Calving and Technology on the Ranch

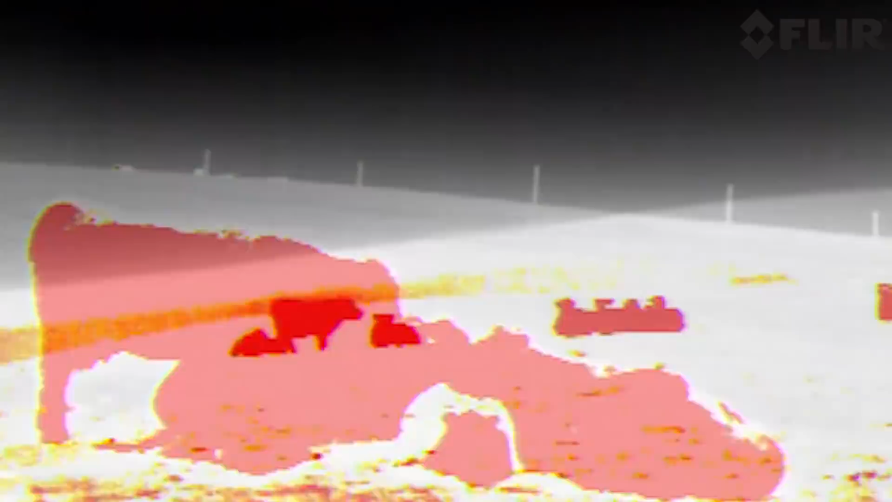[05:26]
sometimes even hiding to have her calf.
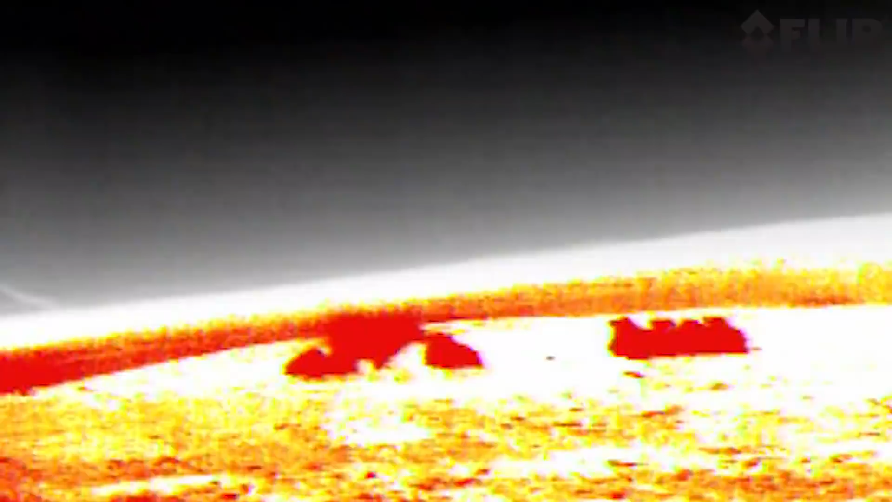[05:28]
The higher we are above the pasture the better and
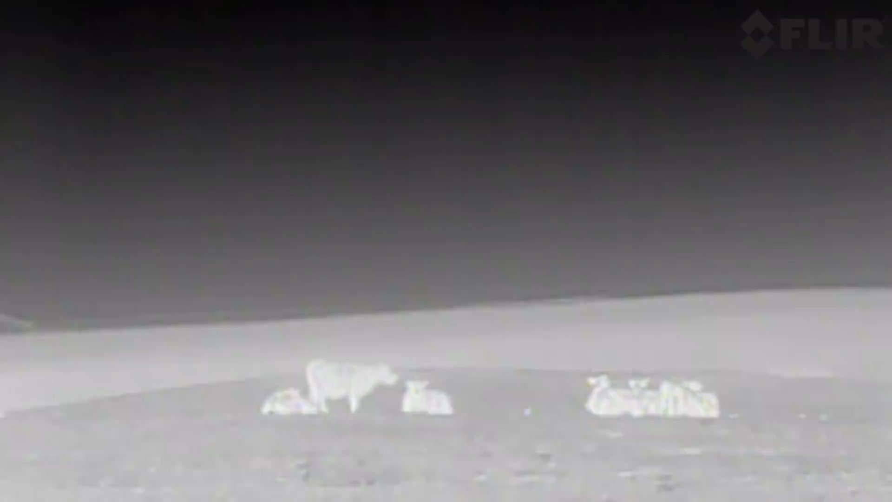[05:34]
once on a small hill we can take a look across 400 acres all at one time. Looking for any hot spots out in the field, just like this one, a small dot.
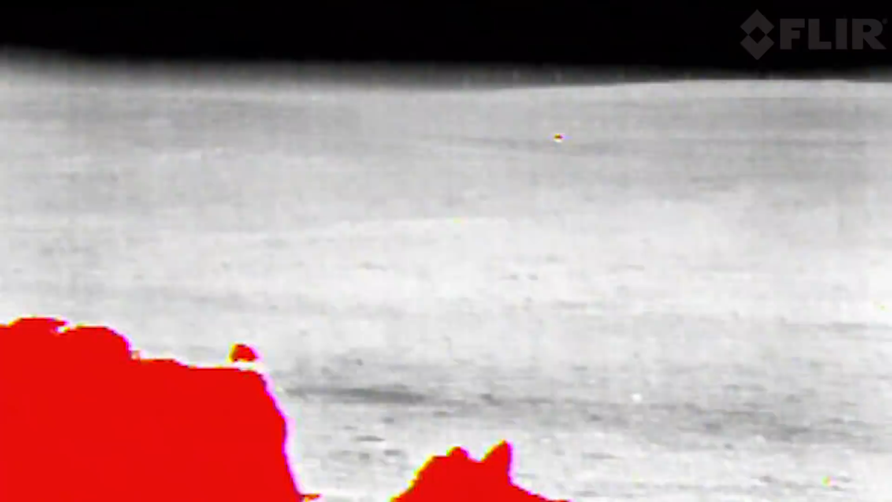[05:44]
It's something giving off heat and it's located about 2000 feet from where we are at this time or a third of a mile.
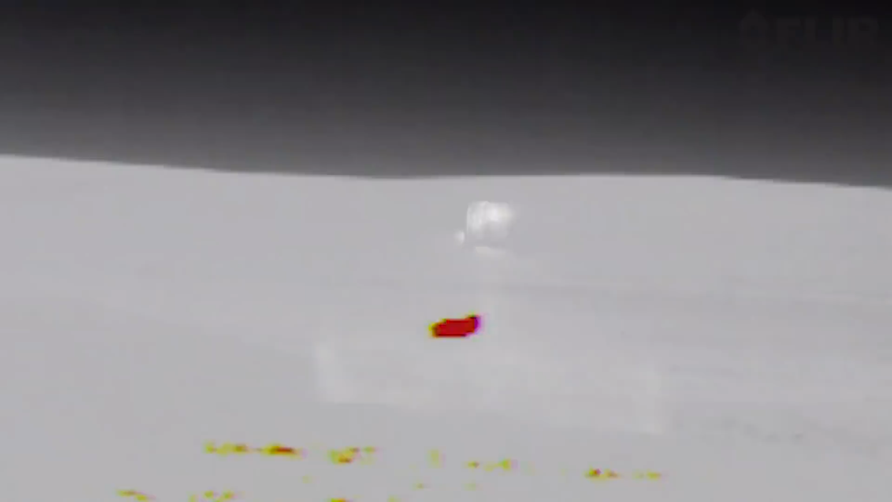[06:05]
This is number 65, she is 7 years old and this will be her 6th calf that she has had on the ranch.
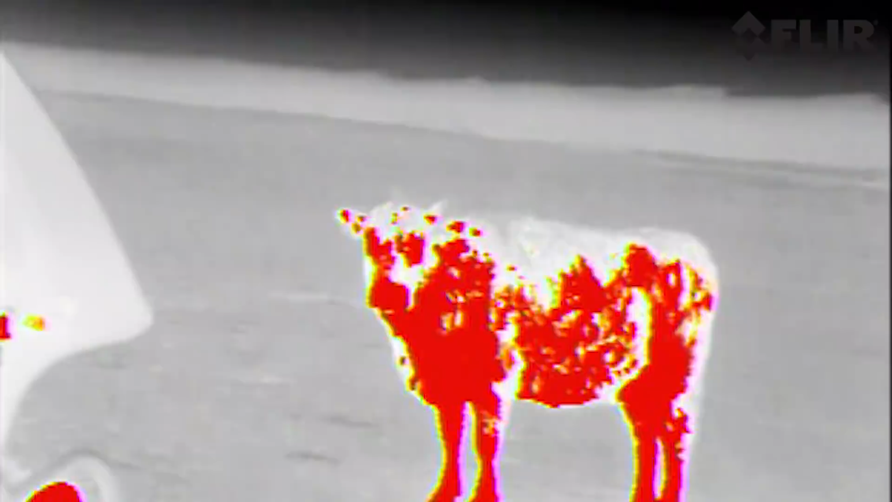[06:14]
By checking our records I know that she has never had any calving problems or complications and with the sun beginning to rise,
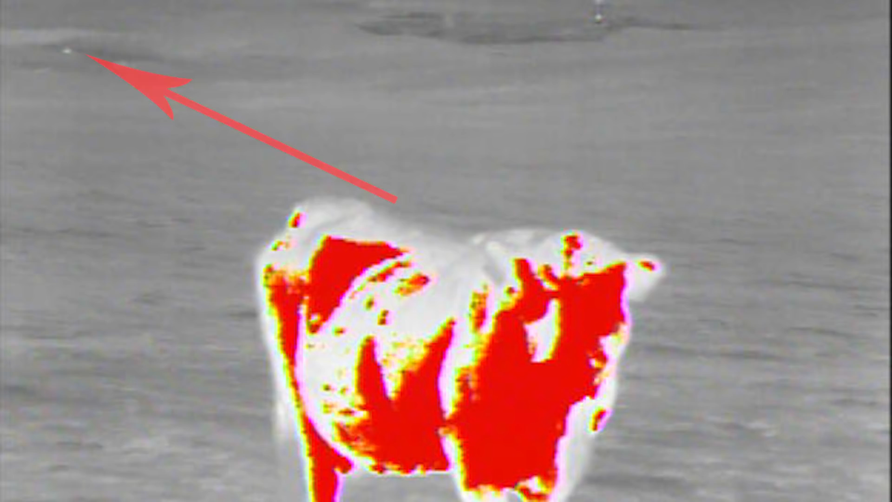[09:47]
see that little dot, luckily she looks like she had her calf just fine.